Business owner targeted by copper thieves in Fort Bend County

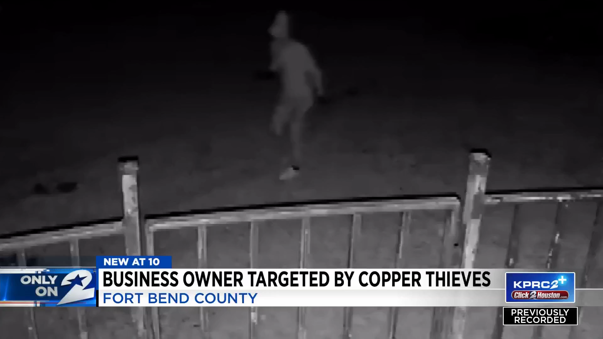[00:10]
Each incident was caught on camera and the owner of Cinco Ranch Dermatology tells our Rochelle Turner it's very difficult and frustrating.